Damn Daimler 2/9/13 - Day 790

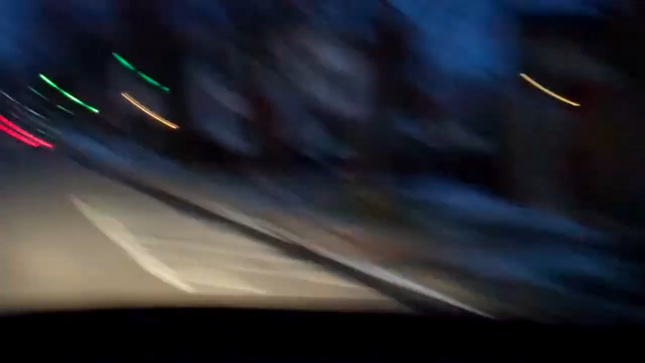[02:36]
But now I can tell by the taillights, back to that conversation, we were following an Audi S5 or A5, which are all over the place in Hudson.
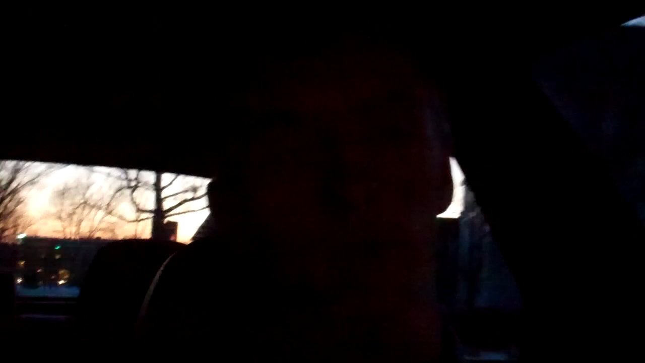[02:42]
There are more black S5s than Honda Accords. That may be a stretch, but they're everywhere. And I see some very blue 7,000, 8,000 K Xenon bulbs in that Cadillac SRX.
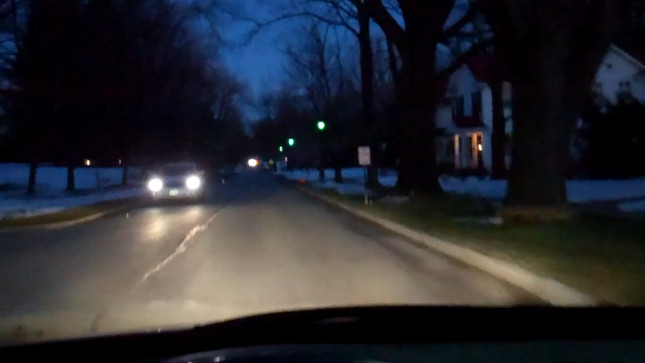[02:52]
In typical German Hudson fashion, we just saw an E46 M3 pass to my